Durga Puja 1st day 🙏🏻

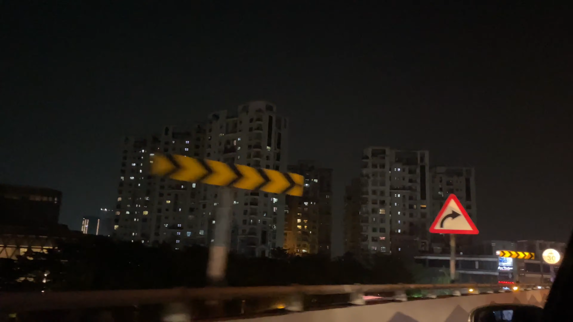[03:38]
কি বলছো? ওই তো, ওই তো, ওই তো ব্লু আর লাল লাইট জ্বলছে।